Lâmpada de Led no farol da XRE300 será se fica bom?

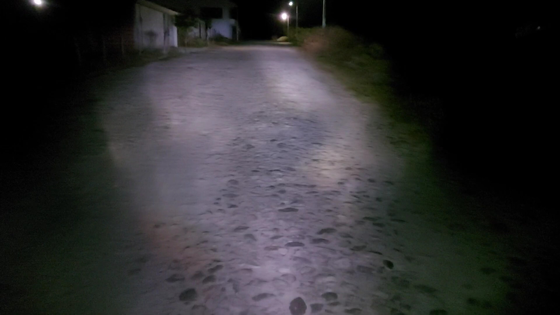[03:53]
Ficou filézão viu Mas eu pensei que ela ia ficar mais aberta né A iluminação dela Mas é muito fechado Olha aqui Mas tá muito bom Show galera Gostou?